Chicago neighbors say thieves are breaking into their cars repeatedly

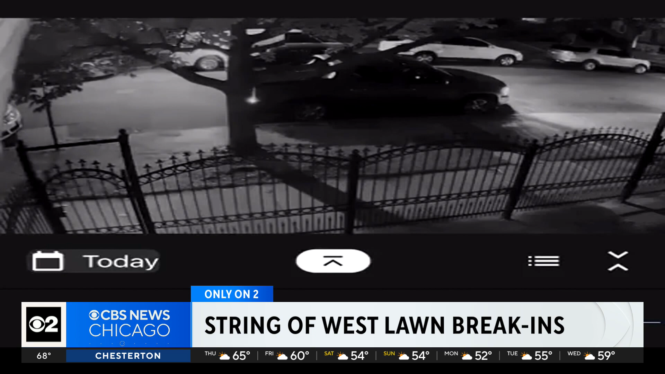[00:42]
into a truck then drives off they're working in groups there's three cars one in the front middle in the back and but some are armed they've already shot at a couple actual neighbors that tried to you